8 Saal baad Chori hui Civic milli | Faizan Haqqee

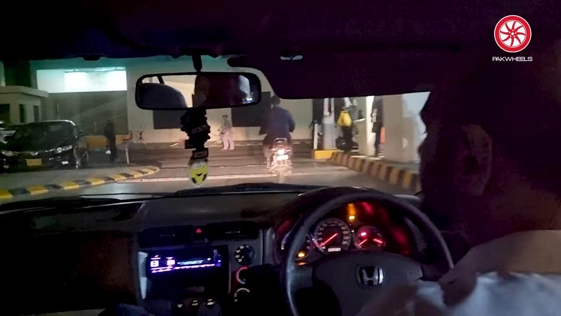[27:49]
इधर लेफ्ट में खड़ी हमारी गाड़ी सर, एक खूबसूरत सी छोटी सी गाड़ी खड़ी होगी।